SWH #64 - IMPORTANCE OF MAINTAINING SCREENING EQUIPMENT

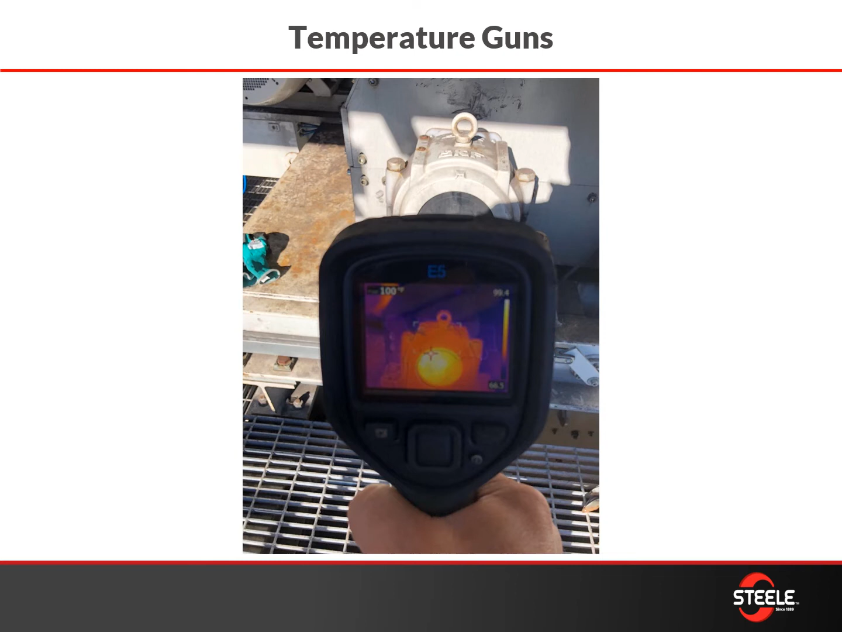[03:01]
where materials are flowing better and it'll give you an indication as to where there are possibly hotspots on your screens. So then what you want to do when you get a chance is check your raw material and